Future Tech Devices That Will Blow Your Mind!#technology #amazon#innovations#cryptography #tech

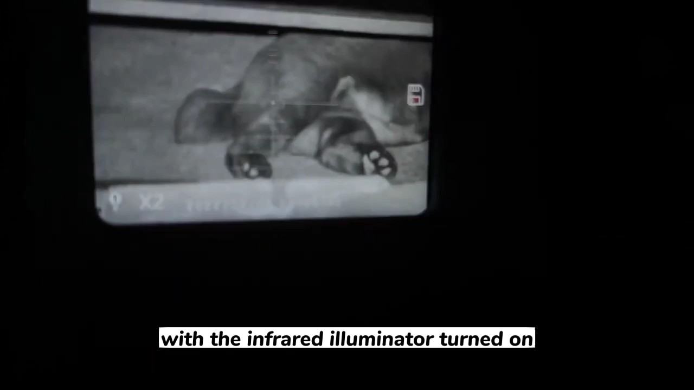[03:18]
With the infrared illuminator turned on, the built-in 4000mAh rechargeable DuoVox
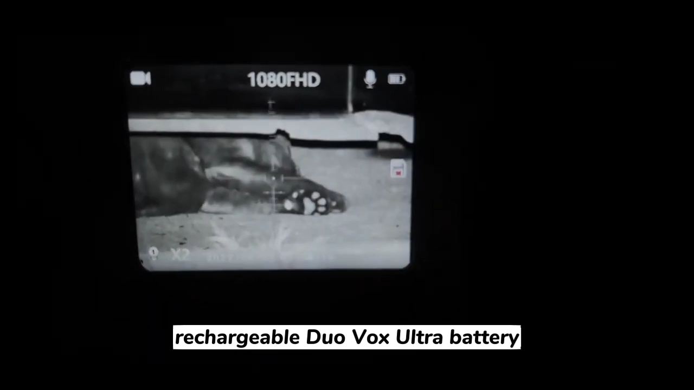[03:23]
Ultra battery allows for up to 10 hours of continuous usage. 5.